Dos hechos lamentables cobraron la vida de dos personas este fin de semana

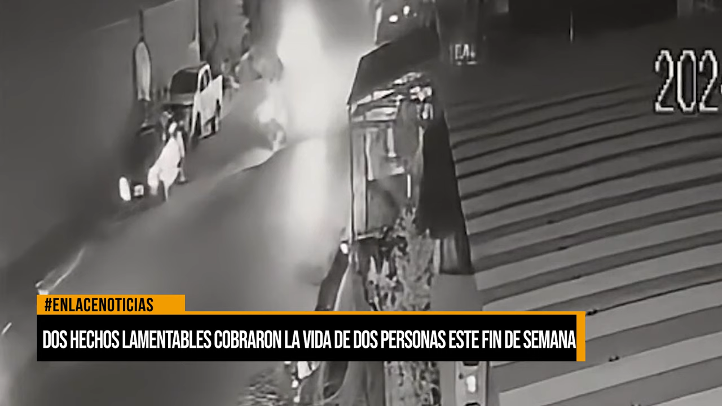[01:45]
Siendo las 7 y 20 de la noche del pasado sábado, se observa en las imágenes el momento en el que una ambulancia y una motocicleta chocan de frente.